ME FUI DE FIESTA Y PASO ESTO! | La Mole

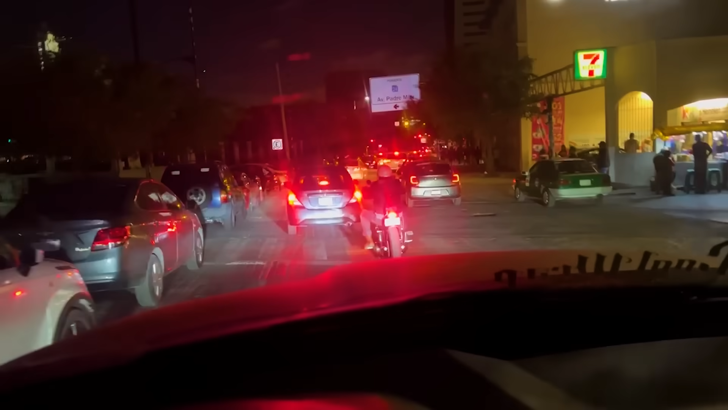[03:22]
No traigo así, todo lo voy a grabar. Pero mira, ese es el Barrio Antiguo. Ahí la raza para adentro, ya hay antros y todo el pedo, ahí se juntan.
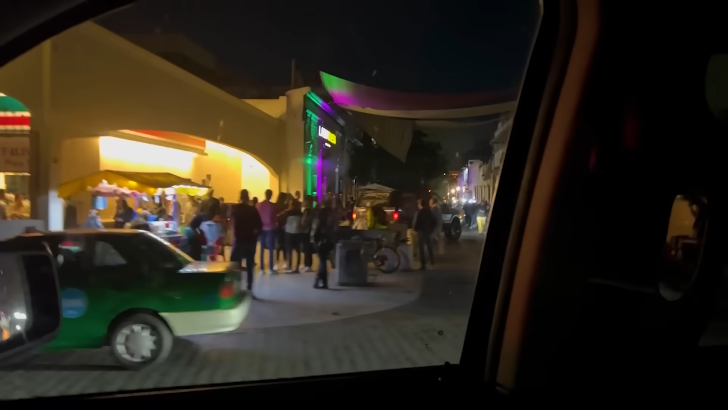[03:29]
Acá me invitaron mis amigos del High. Está aquí adelantito. Mira los chavos ahí. Los chavales están mato con una moto y todo el pedo.
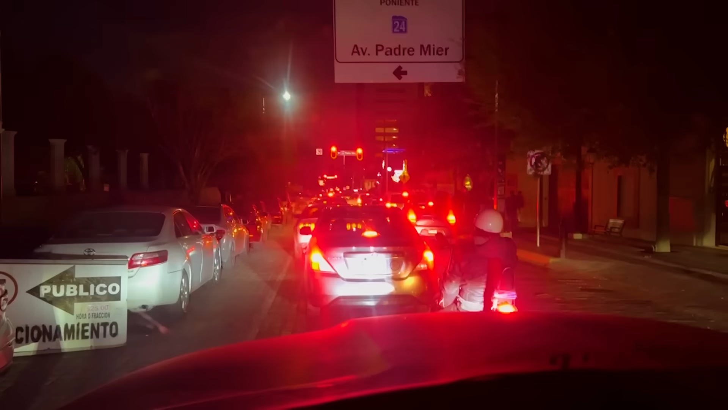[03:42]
Les digo que aquí era donde yo venía de morro. Yo trabajé en antros aquí muchos años. Digo, de morro sí era muy antrero. Les decía que de morro sí era muy antrero.